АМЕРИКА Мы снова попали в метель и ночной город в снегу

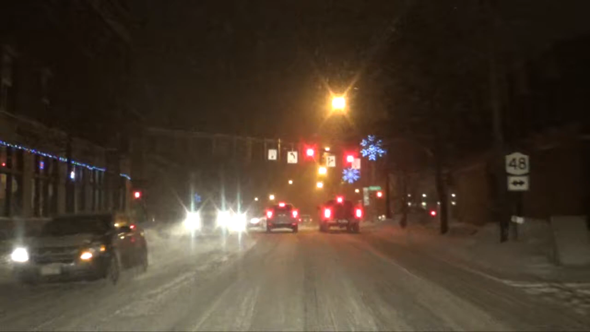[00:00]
У нас сегодня снег опять. Причем вечером пошел только сильный такой метель. Суббару, суббару.
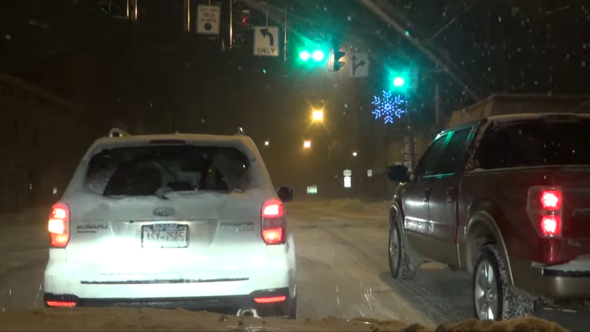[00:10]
Понесла сейчас. Так что мы сейчас выехали из гостей. Нам ехать час. Наверное, будем ехать медленно. Полтора часа. Дорогу не успели почистить еще?
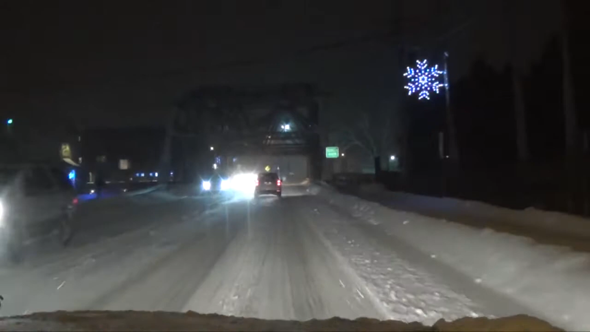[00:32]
Они-то очищены, но без соли, без ничего. Просто снег. Подняли и все. Почему? Соли все прачатся. Они еще за сварик-то светятся. Ну и не потаяло, значит. Снег ходит хороший. Ну да. Снега падится. За два часа машину еле очистили. Красивенько зато.
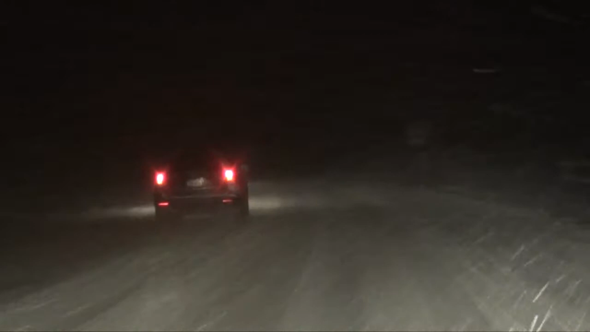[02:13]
Ничего молочу я вот так немедленно еду. Потому что я ничего не вижу. Ну, как соседняя машина, видимость. Видимость плохая, если нет огней. Вообще ничего не видно.
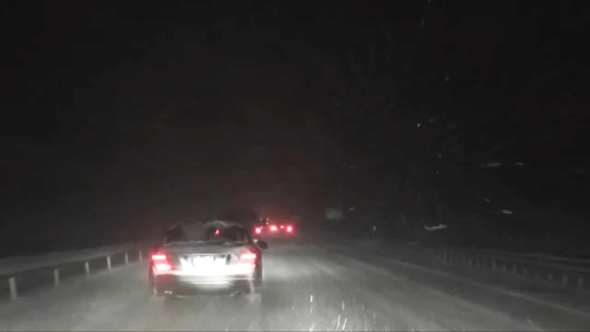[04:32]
Из них 15 больших фур и грузовиков. И 15 обычных легковых машин. При этом 4 человека погибло. И 20 были госпитализированы. 1 милинг. О, он уже, да. Сейчас мы уже подъезжаем к Корланду. Я хочу снять наш заснеженный город. Я думаю, красиво будет смотреться. Снегу и ночью.
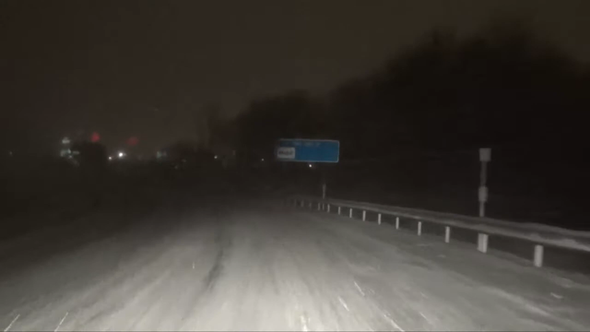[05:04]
Мы уже один экзит проехали. Специально, чтобы проехать через Даунтаун. Нашего маленького городка. Теперь что-то уже началось.
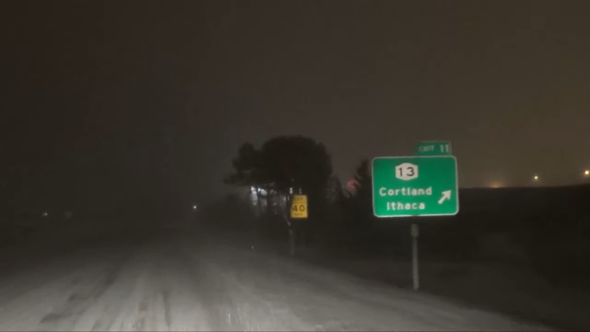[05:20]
Вот это сейчас будет плаза. Она для всех путешественников. Такие плазы возле дороги находятся, что можно съехать сразу с Хайвея.